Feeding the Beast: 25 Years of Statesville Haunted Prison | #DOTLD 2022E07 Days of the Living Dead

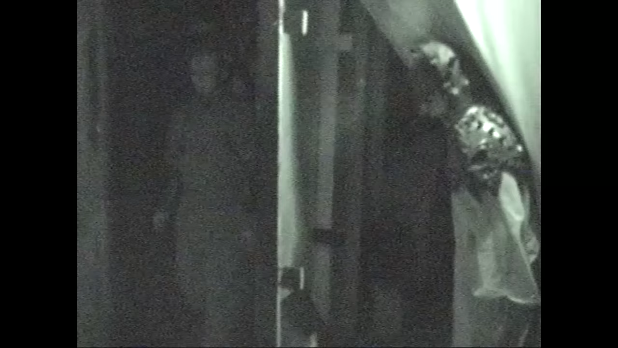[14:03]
And we go through the entire haunted house, and there's one specific scene where the clown would drag me through the wall and pry me away from the family.
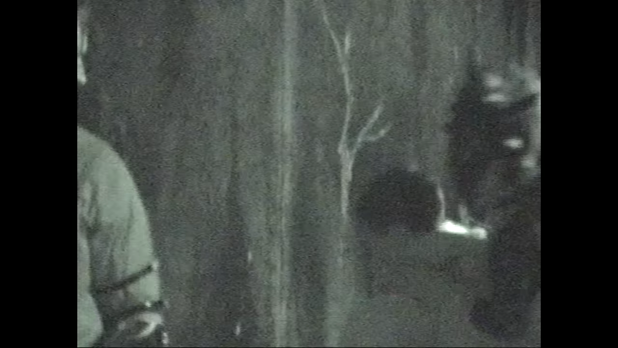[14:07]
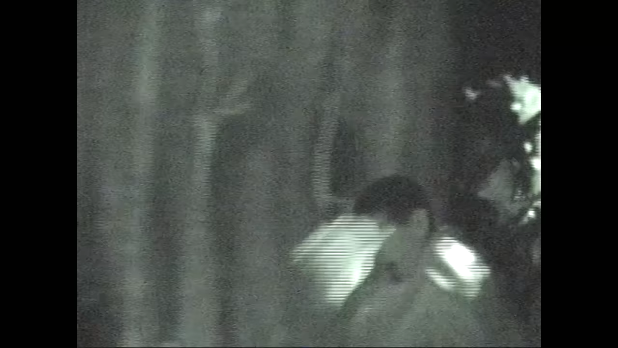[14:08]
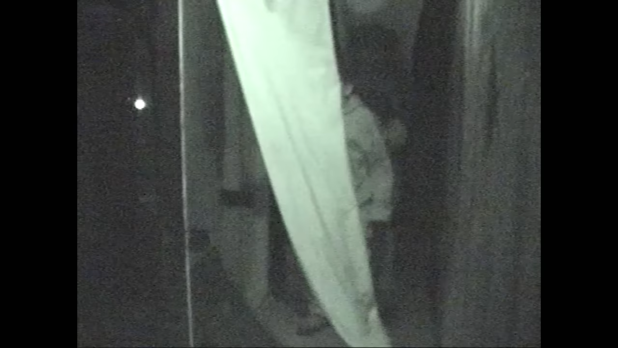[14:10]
So one specific one was really bad. The clown was dragging me through, and the mom was holding on to me really tight.